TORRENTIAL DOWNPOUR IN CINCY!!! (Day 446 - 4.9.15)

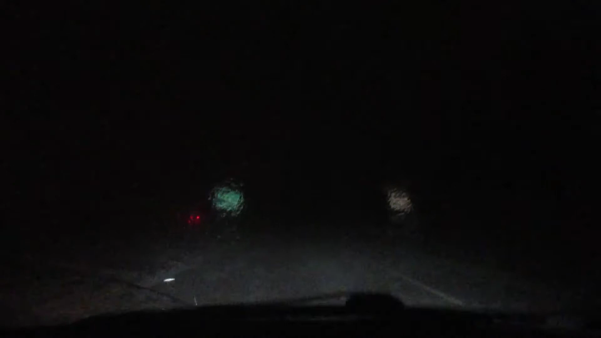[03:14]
I can barely see out the window. This is actually a little freaky. I can't see, dude. This is nuts.